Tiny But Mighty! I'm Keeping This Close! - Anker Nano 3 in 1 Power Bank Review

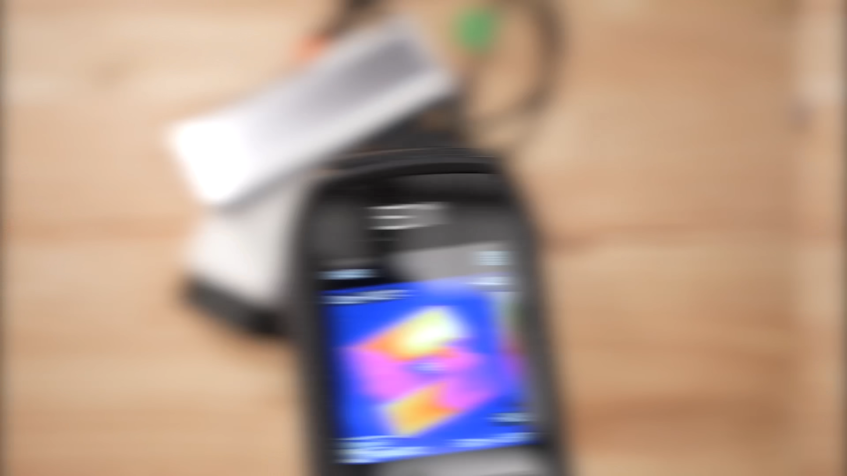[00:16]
Capacity-wise, this is a 10k milliamp hour battery bank. It gives you about 36 watt hours of power.
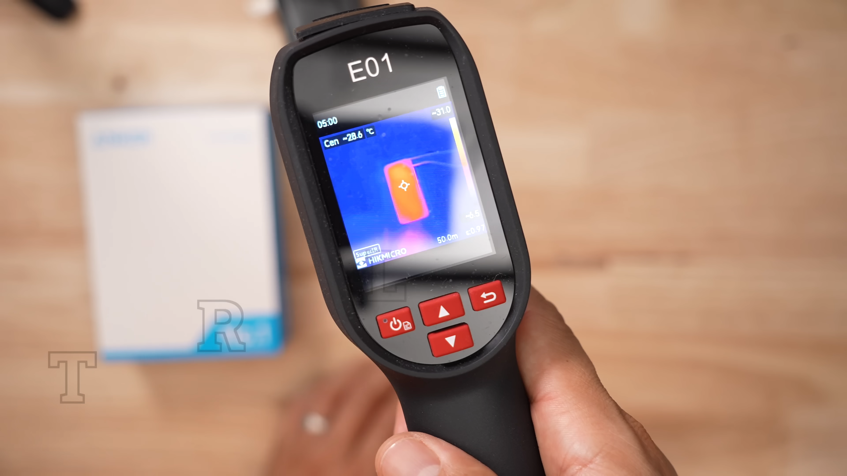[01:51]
Again, heat might be an issue with this product. This was one of the hottest battery banks that I've tested, though the recharge rate was a little lower than average. Not sure how that works.